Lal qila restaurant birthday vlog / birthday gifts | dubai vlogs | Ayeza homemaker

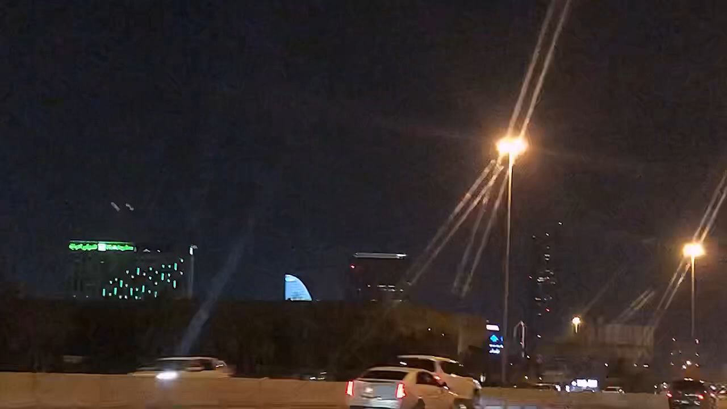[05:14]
تو ہم لوگ دبائی کی طرف نکل گئے تھے اور بس یہ ابھی ہم راستے میں یہ اچھا یہاں
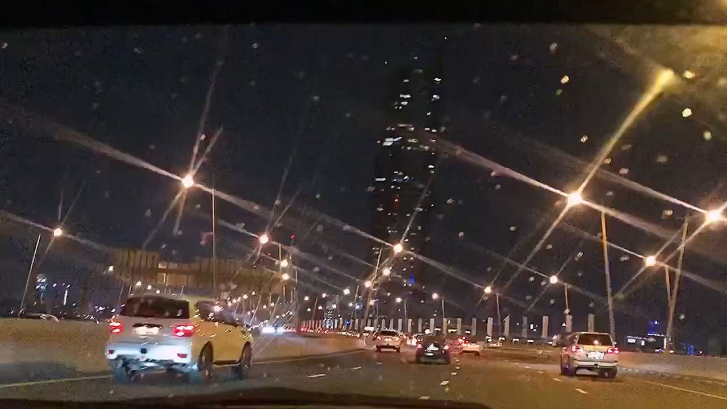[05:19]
سے پیچھے سے آپ کو پانی کی آواز آ رہی ہوگی تو میں جب ایڈیٹنگ کر رہی ہوں یہ رات کے ٹائم ہے اور یہاں پر ات ہی تیز بارش ہو رہی ہے اس وجہ سے پانی کی نا تھوڑی سی آواز آ رہی ہوگی ایڈیٹنگ کرتے وقت ورنہ اس ٹائم پر بھی ہلکہ کسی نا بندے آ رہی تھی دیکھیں یہ جو شیشے پر آپ کو نظر آ رہی ہوں گی تو ابھی تو خیر بہت تیز بارش ہو رہی ہو بہت زیادہ ابھی بادل بھی گرج رہے تھے جت میں ایڈیٹنگ کر رہی ہوں رات کے ٹائم تو